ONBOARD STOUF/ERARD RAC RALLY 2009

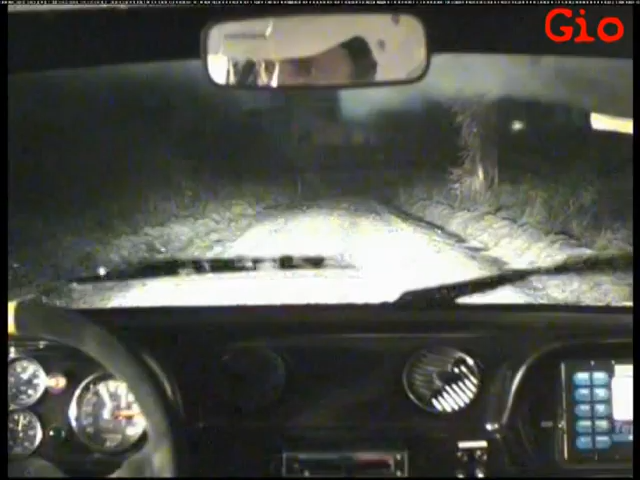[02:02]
350 top ok het was top ok en tot 350 erachter links 3 vlot en glad
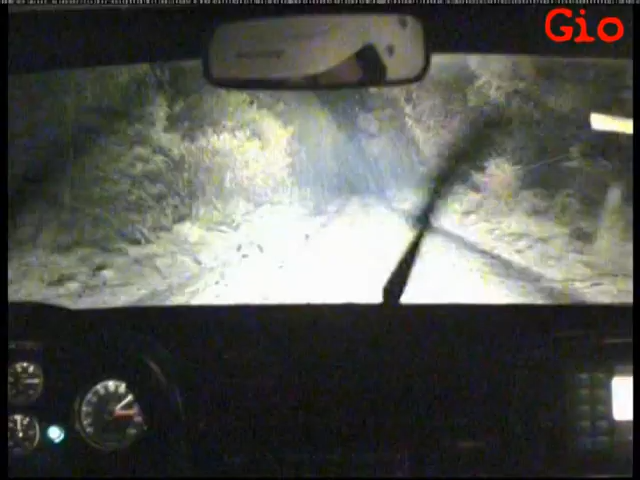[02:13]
top ok en nu 350 links 3 vlot en glad voor de boom links 3 vlot en glad en 150 erachter en stokst ligt erin 150 haarspaar links en junction 6 haarspaar links
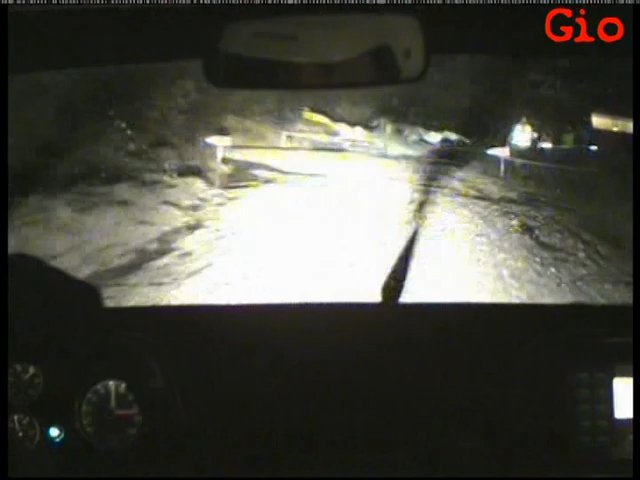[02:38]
150 haarspaar rechts van de arrows junction 7 haarspaar rechts haarspaar rechts haarspaar rechts en 170 links of hoe lang dus tot links of hoe lang en 250 rechts 1 lang die is opent links of hoe lang en 250 ja man 250 rechts 1 lang die opent
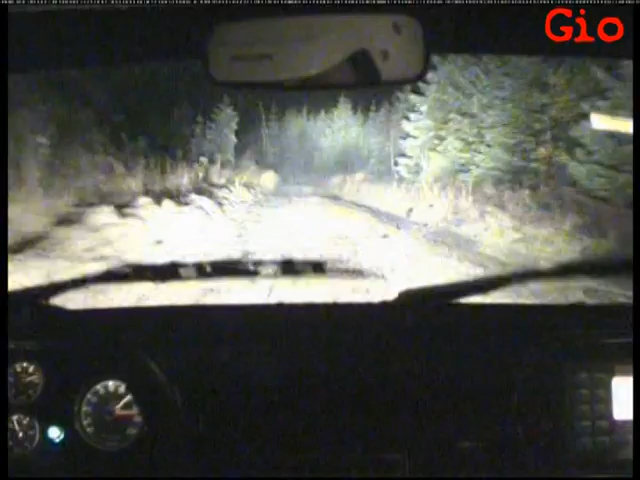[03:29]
Links of al paslijn En het vierde links 1 komen onder links 1 0 Vierde links 1 hier Als u onder links 1 0 komen Wordt de getalte gaat naar rechts Links 1 0 Links 1 0 en toch gaat de gaat naar rechts